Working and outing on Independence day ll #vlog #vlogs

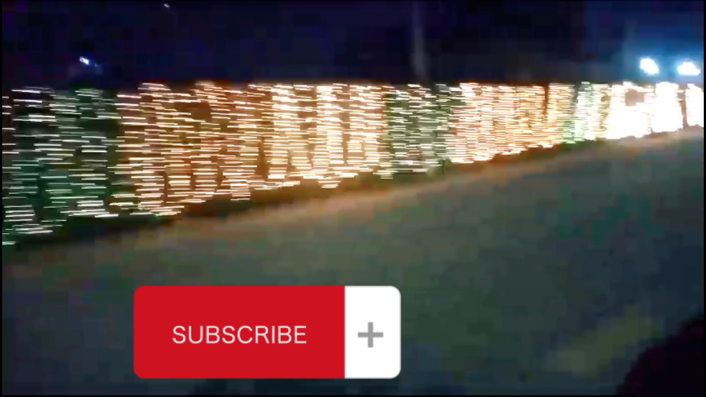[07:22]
इसके अलावा और भी कोई इवेंट हो तो बहुत ज़्यादा ज़बरदस्त सजाया जाता है।